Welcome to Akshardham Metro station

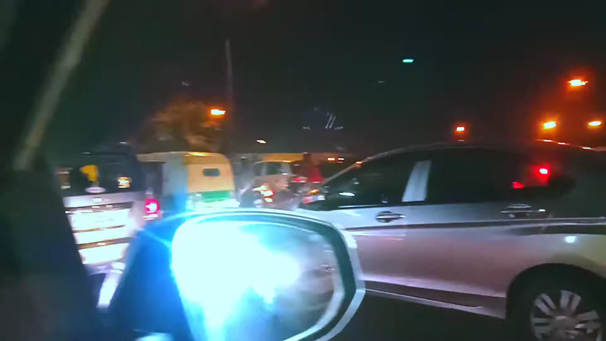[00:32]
नेखिए हैं सहरा जाम अभ इसके जाम से मुटी पाने के लिए क्या करें बता हो सबकार करती हैं कि हम ये कर दे के वो कर देंगे इन पर
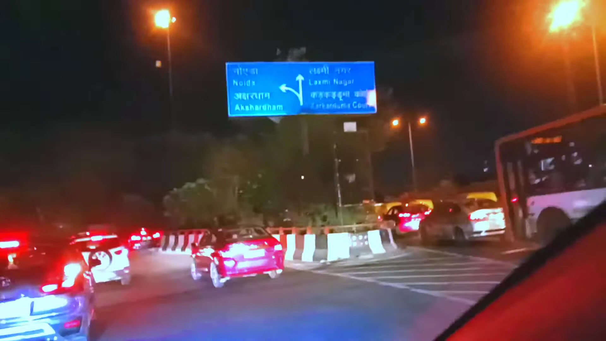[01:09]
देखिए कितना जादे जाप लगा हुआ है देखिये बॉर्ड दिखा दिया आपको,
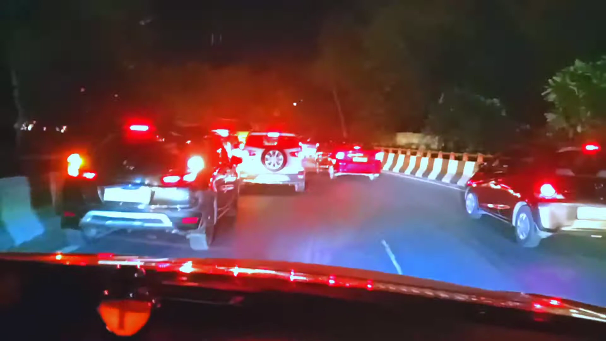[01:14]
देख सकते हैं आप लोग कितना ज़ाद है जाम है, आपको दिखाते हैं पूरा कि कहां तक जाम है, ठीक है फ्रेंट्स, यह पूरा ही दिखा देते हैं आपको, अब इधार इदमेन गोल चक्कर बनाया हुआ है देखिये इदर,
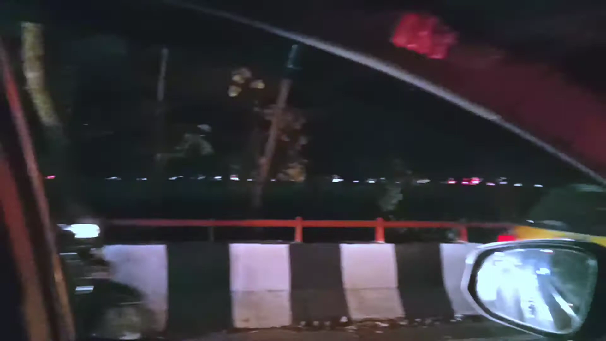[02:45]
मैंने तो सोचा दोस्तों को दिखाया जा यार देखिए यह जंगल है इदर गोल चकर के बीच में
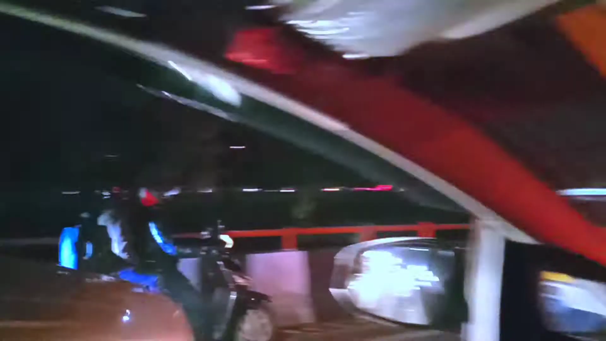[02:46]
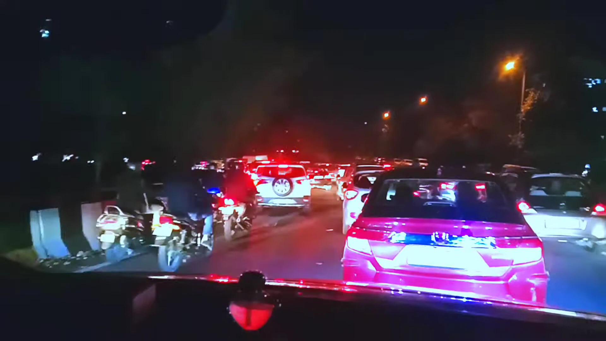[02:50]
देखिए गाड़ी खड़े हुए है बताओ क्या करेंगे चले थोड़ा थोड़ा तो भी ठीक है चल भी नीरा बिलकुल भी
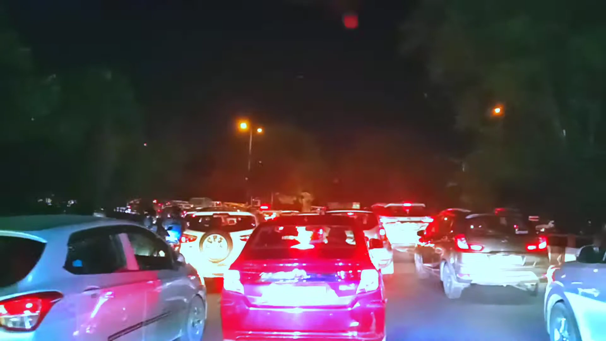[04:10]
दोस्तों अक्षर धाम का आपको वह भी दिखाएंगे मैट्रो इस्टेशन कैशा है बहुत बहतरी में देखिए इदर तबी गाड़ियां आ रही है यह ठीक है
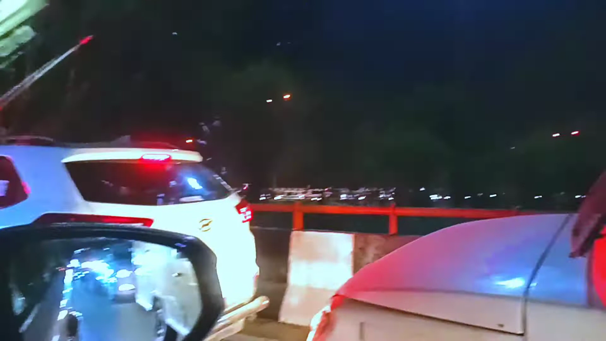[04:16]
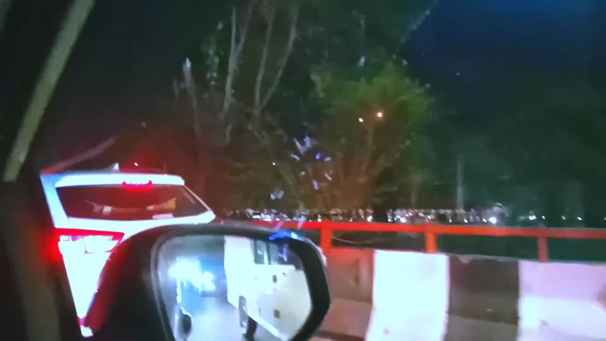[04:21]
इदर यह तीसे जारी कोट की तरफ सा रही है गाड़ियां और इदर जी जा रही है नौइडा के लिए नौइडा गाज्याबाद अक्षर धाम होती हुए ठीक है देखिए यह आ रही है आपको दिखाए भी दे रहा होगा साइद
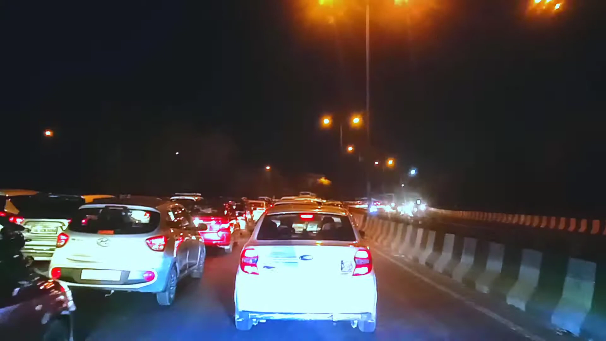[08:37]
कि सब अपनी जेब भरने में लगे हुए हैं शमझे हैप दिखिए � 우़ कि लाईन खाली देखिए कितना जाम है देखिए आप लोग
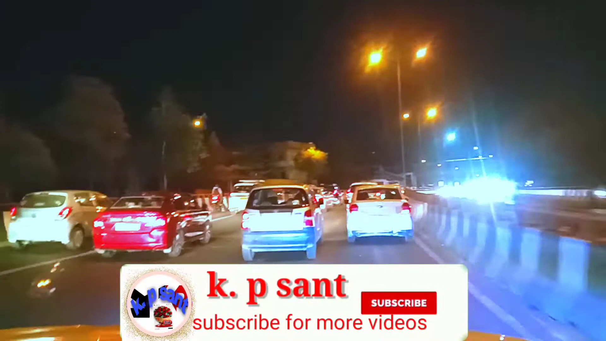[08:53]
कि तरकारा जो आती है मोह बादा तो बहुत लंबे लंबे करते हैं पर करती कुछ नहीं है अपने सब बर्ग रैंदेन इसरों कि
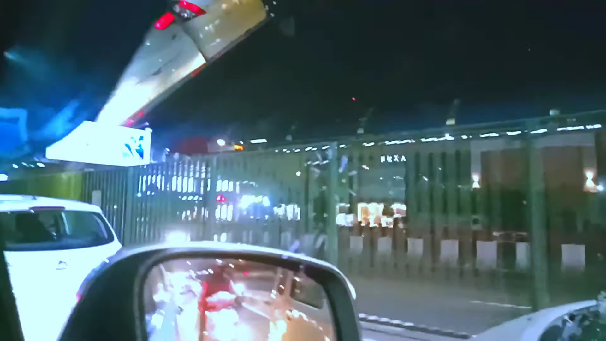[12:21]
देखिए यहां पर यह गाडियों का सोरूम है और भी खाने पीने का
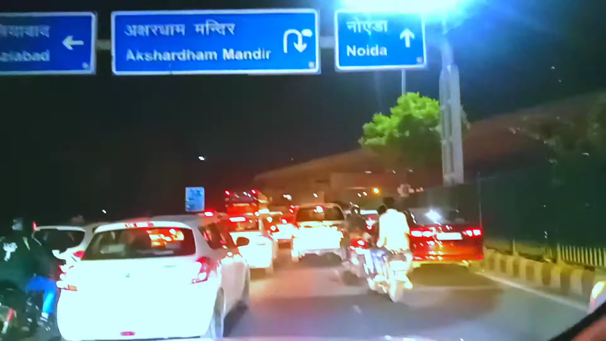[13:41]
देखे बुर गाजेबाद ठीक है गाइफ और आइटी ओस आपको दिखाया है मैंने यहां तक और देखे कितना जाम है ठीक है अगर वीडियो लंबी हो जाता दोस्तों देख लेना वीडियो लंबा हो जाता यह नहीं है और यह है मदार डेरी बाला इलागा पड़ गंज इद
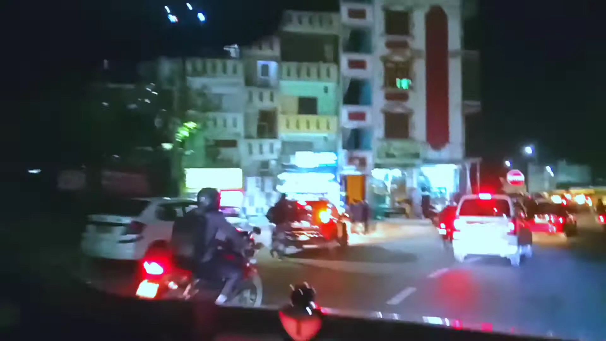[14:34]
बाला इलागा है यह सारी तौप ये दुकाने जोबी है